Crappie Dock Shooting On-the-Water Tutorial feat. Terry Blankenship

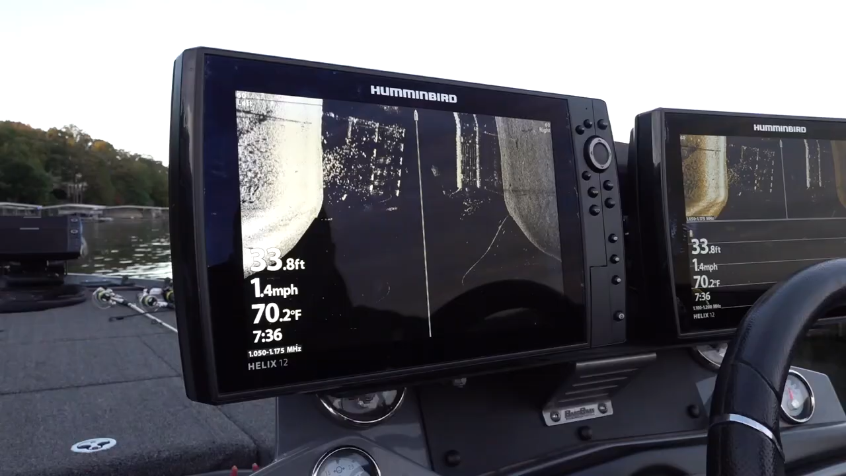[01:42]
On screen: depth 33.8 ft, water 70.2°F, speed 1.4 mph
Whether you care to
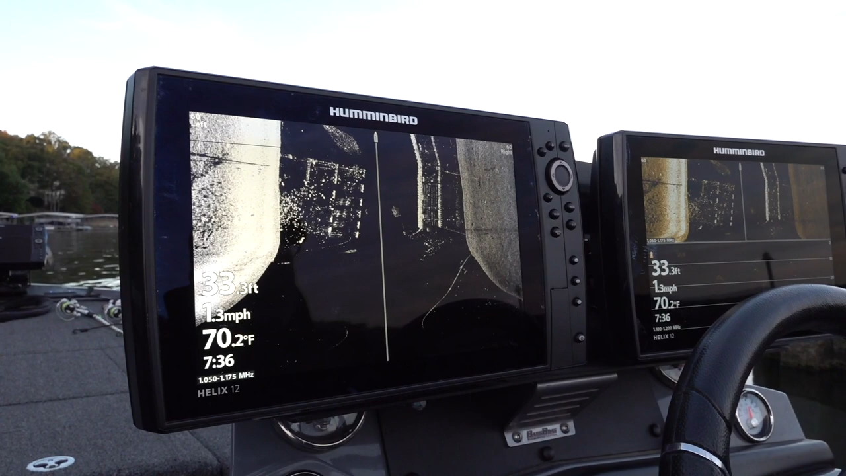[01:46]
On screen: water 70.2°F, speed 1.3 mph
invest into the crappie fishing like I have, you know, I've got a lot of great electronics.
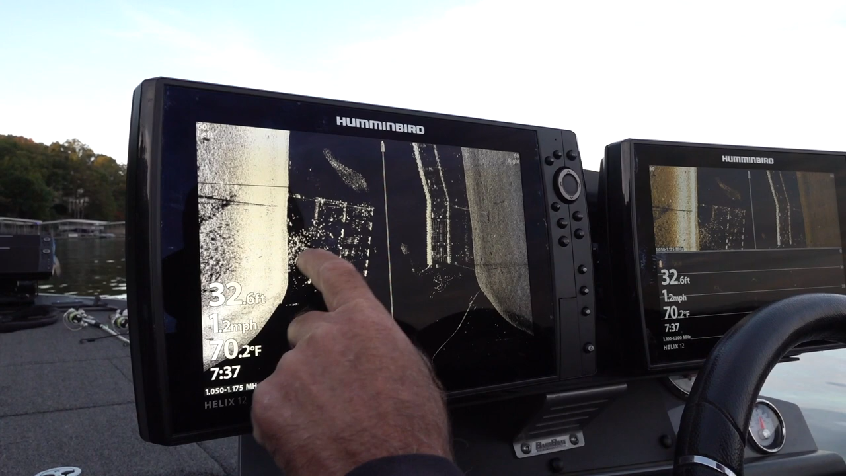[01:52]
On screen: depth 32.6 ft, water 70.2°F, speed 1.2 mph
It's not necessary, but all the tips to hopefully you've learned from us today,
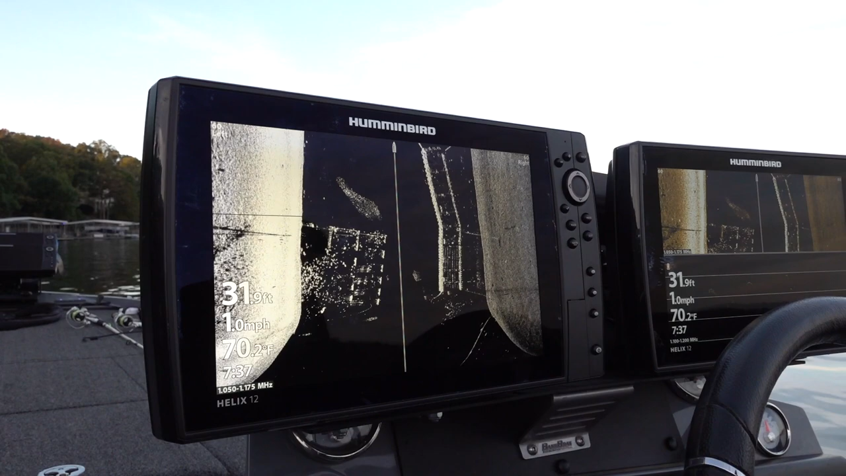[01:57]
On screen: depth 31.9 ft, water 70.2°F, speed 1.0 mph
and that you'll be able to go out and catch fish freely anytime you want to.
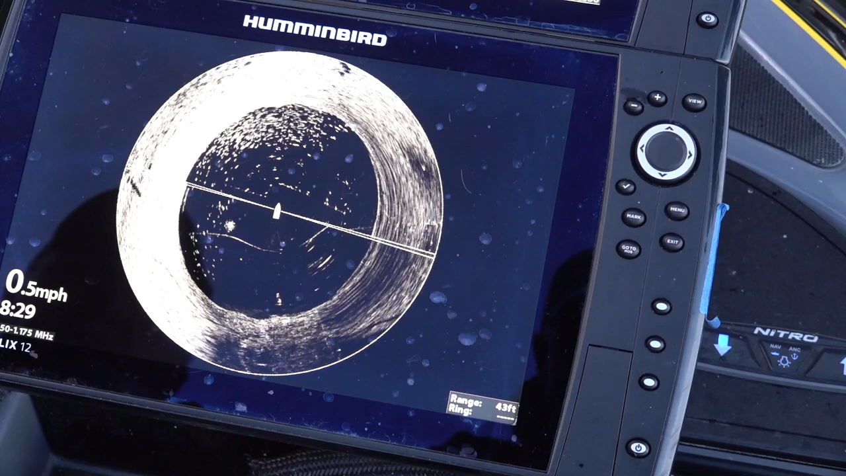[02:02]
On screen: speed 0.5 mph
All right, when you look on this 360 here, all those specks right there, that's crappie, the majority of it.
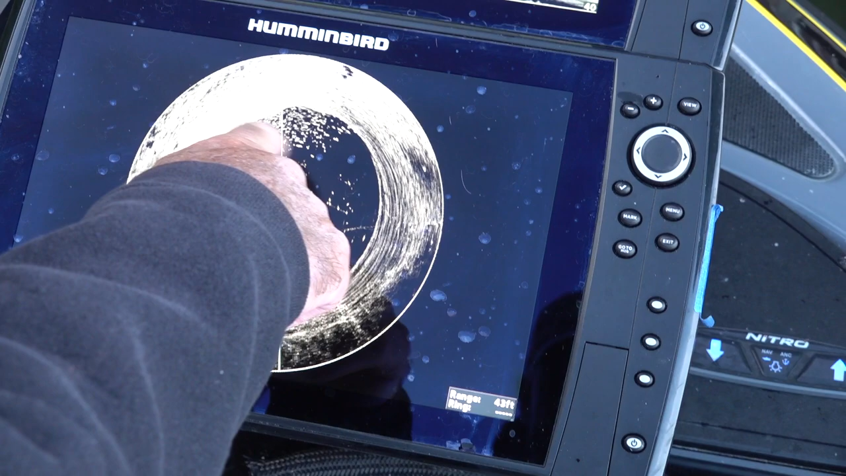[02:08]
There may be some perch mixed in with it too. What we got here is we got a big dock.
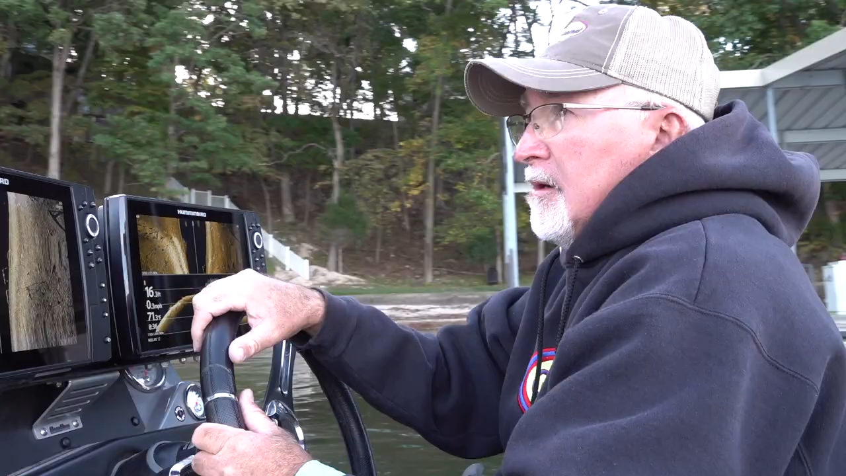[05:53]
I'm looking for the docks typically that has a little platform on them, which will help harbor the fish, keep them in the shaded part of the dock. And we're out pretty early this morning. Not really got a lot of shade that they have to run to, so some of these fish may actually be out from under the dock and moving around a little bit right now. So I see a few fish there. I'm going to check it out a little bit more because they did look like there's a few bigger fish right there.
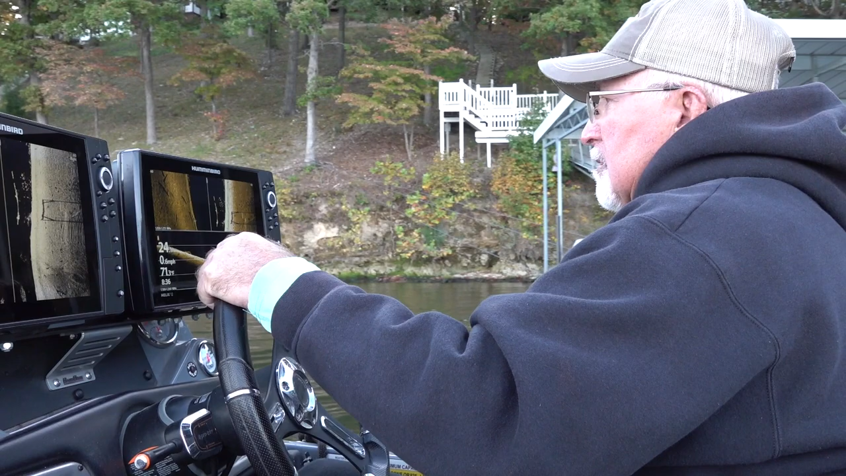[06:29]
Sometimes I want to run the front and the sides. It gives me an idea about how deep they are back under the dock. And if I get a good read on them this time, I'm probably going to have to stop and fish it.
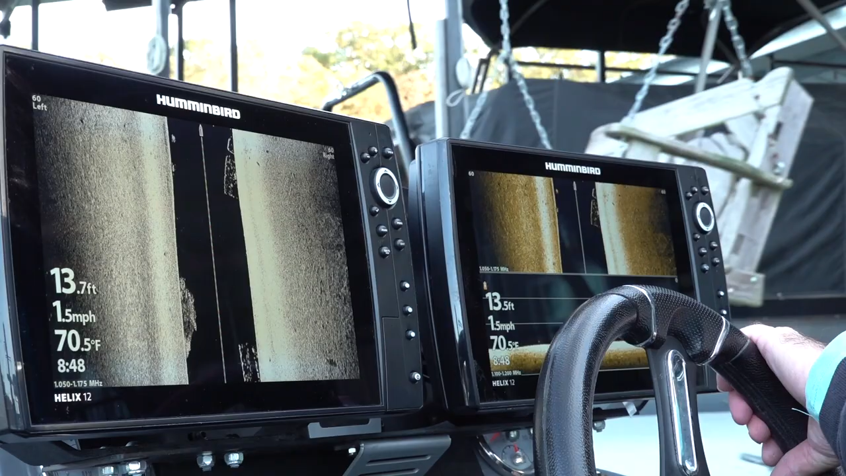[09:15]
On screen: water 70.5°F, speed 1.5 mph
So far, I don't see anything there.
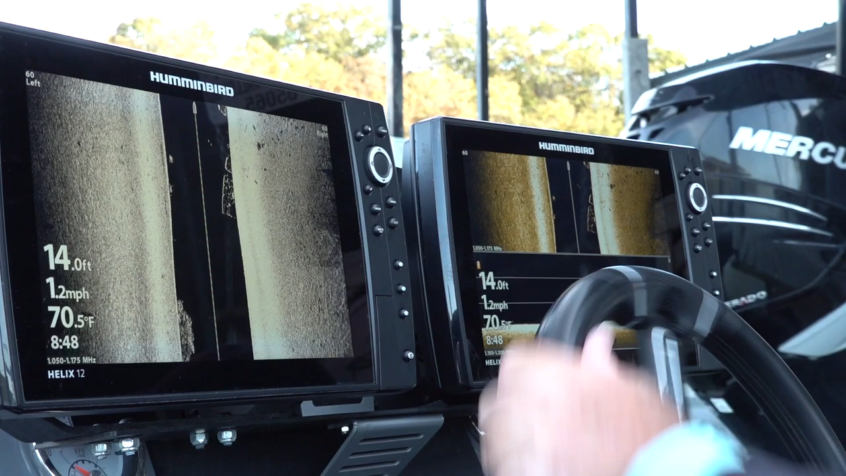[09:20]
On screen: depth 14.0 ft, water 70.5°F, speed 1.2 mph
Now I'm starting to see a few. May hopefully be under this pontoon,
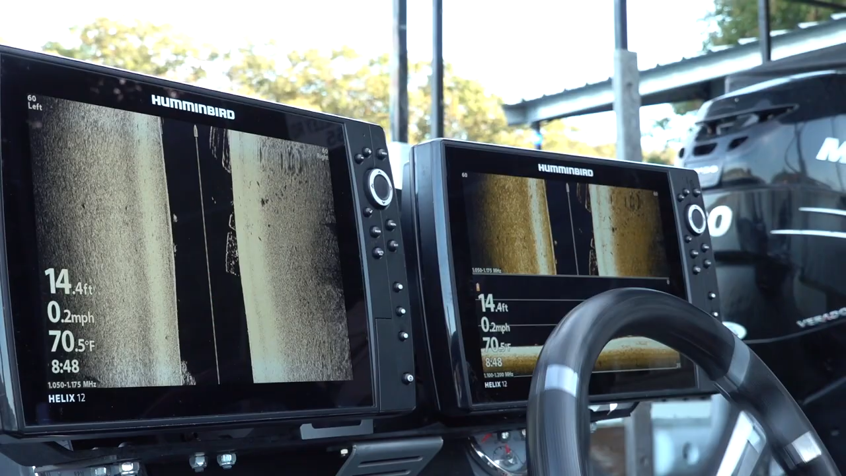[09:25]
On screen: depth 14.4 ft, water 70.5°F
which is about maybe the only place I could possibly reach them.